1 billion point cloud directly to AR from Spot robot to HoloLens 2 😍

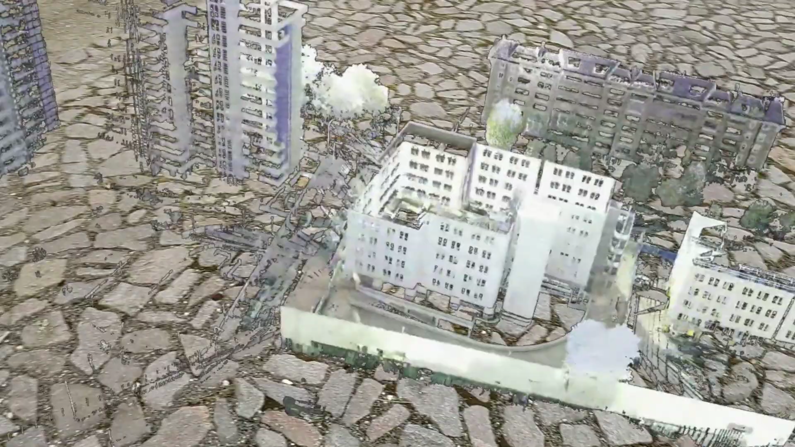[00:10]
So what you see here is a 3D scan we did of our Milan office, or actually one of our Reply Milan offices, and I've shown it in a previous video before,
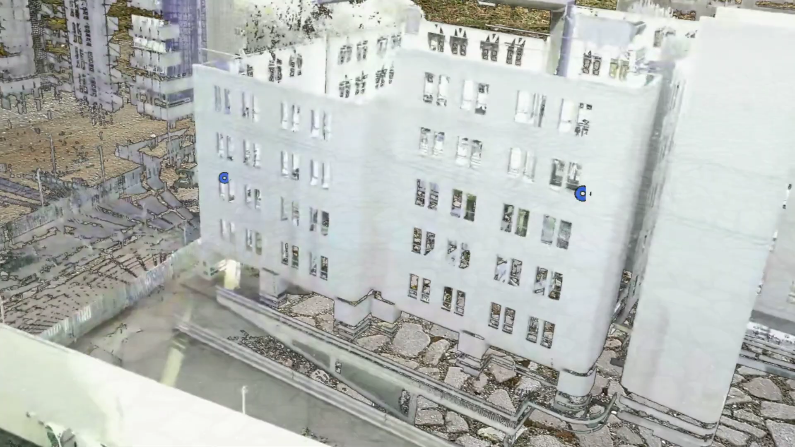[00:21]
but in a previous video I had to convert it from the point cloud scan into an FBX model in order to actually visualize it with the Azure Remote Rendering service.
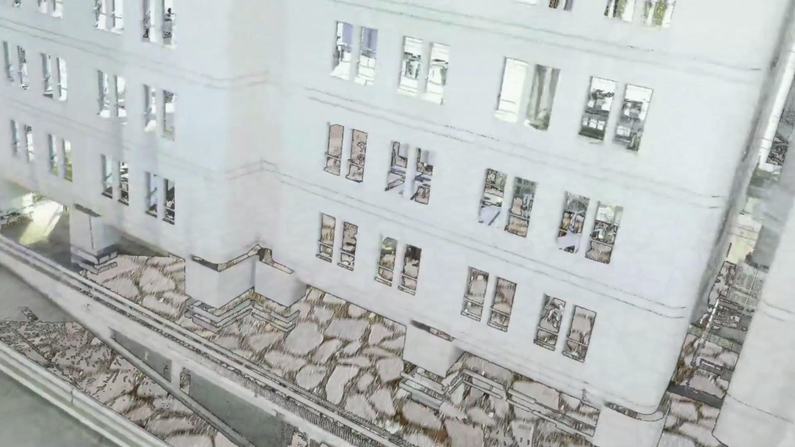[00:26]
So what we did here basically, we used our Boston Dynamics Spot robot, or one of them,
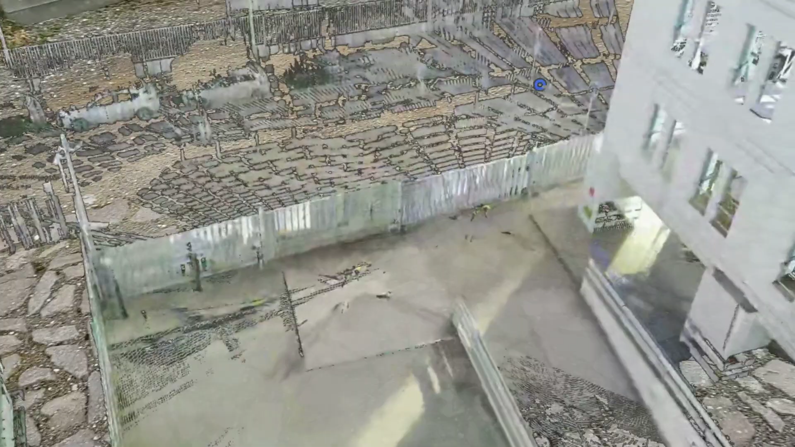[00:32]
and we have a Leica LiDAR scanner, a laser scanner mounted on the back of it.
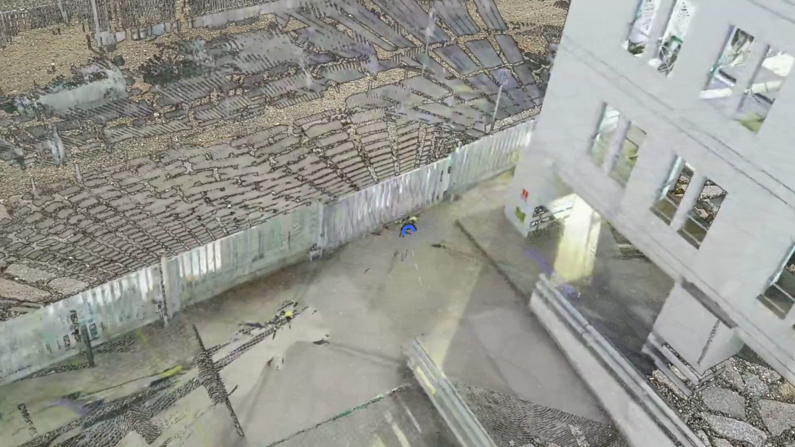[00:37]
And here you can see the robot, and here you can see the robot, and so on. And there are multiple stops here again.
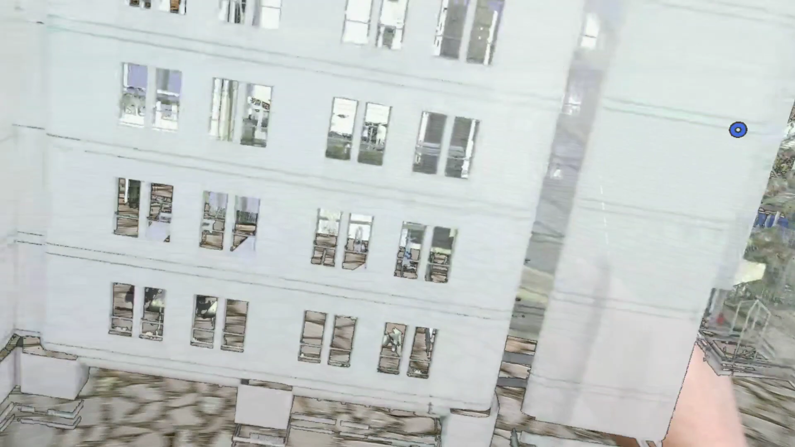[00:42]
And so basically it walked around this area, did 3D scans of the whole area, and then we were able to actually just basically, you know, it's automatically stitched together.
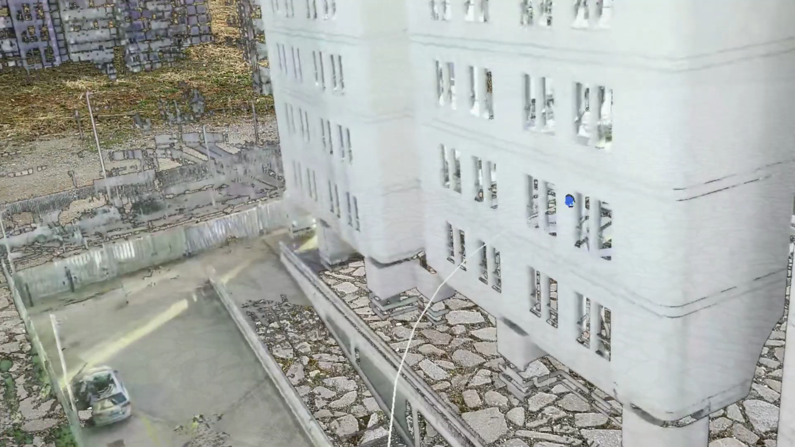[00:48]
And so in the end we get a 1 billion point cloud 3D model.
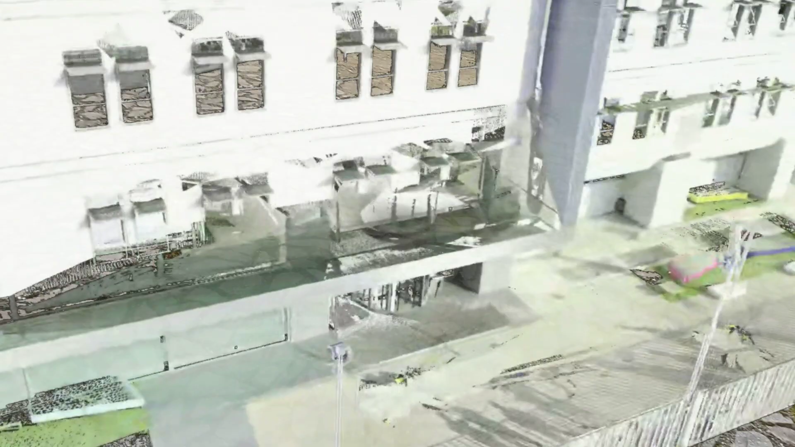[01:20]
And again, I can walk around the building, you might be able to see a bunch of folks all over the place, or here the umbrellas and things like that. So full detail is maintained, also the little reply man.
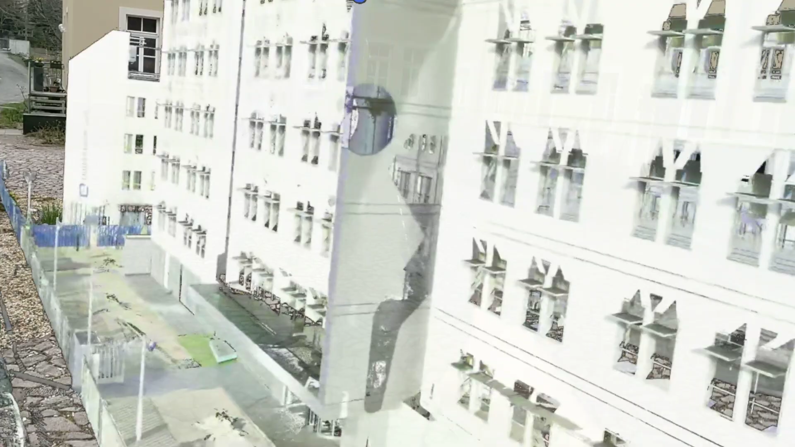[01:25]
And no manually model conversion is needed.
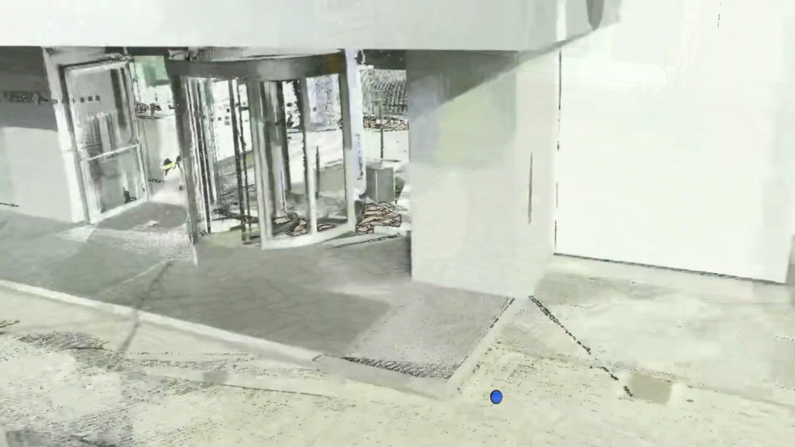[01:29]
So we can even go inside of the lobby here.
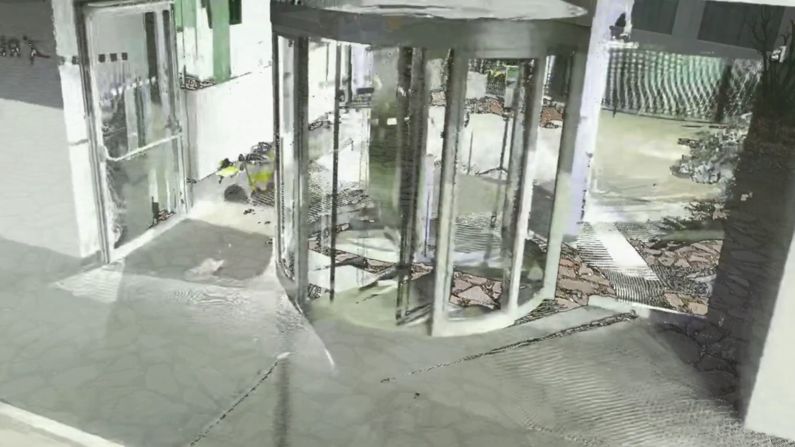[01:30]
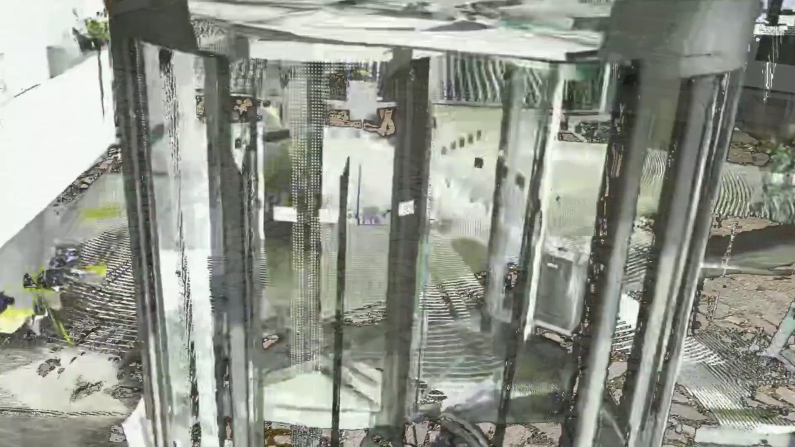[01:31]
We can see the hand sanitizer right there, and all these details of the lobby, right?
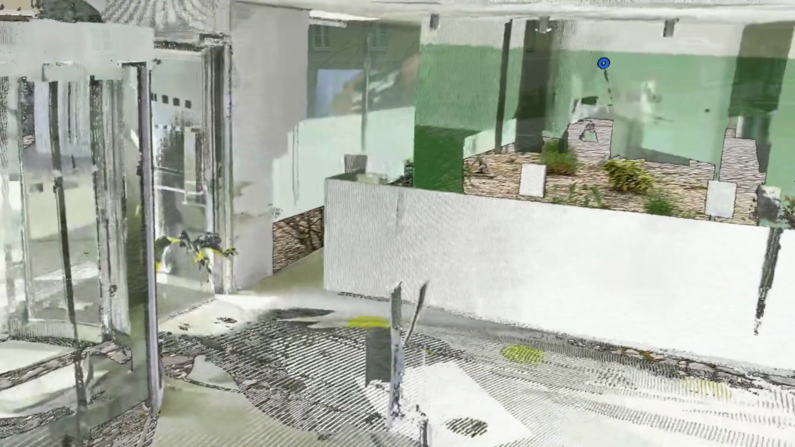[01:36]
I can walk inside, I can see all of these details.
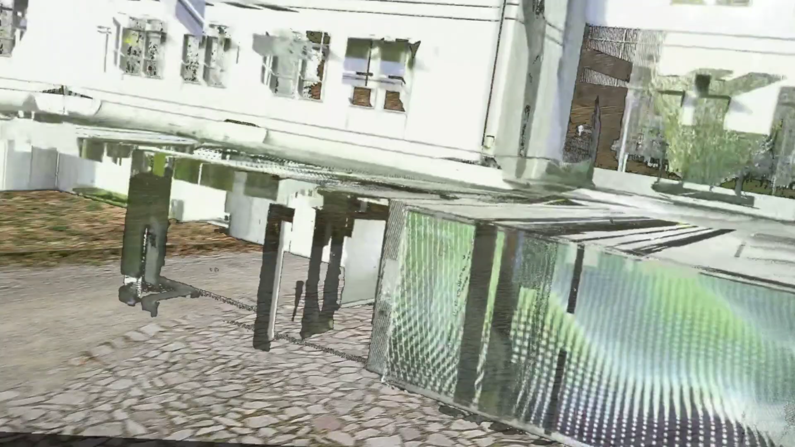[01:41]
And again, no manually model conversion is needed.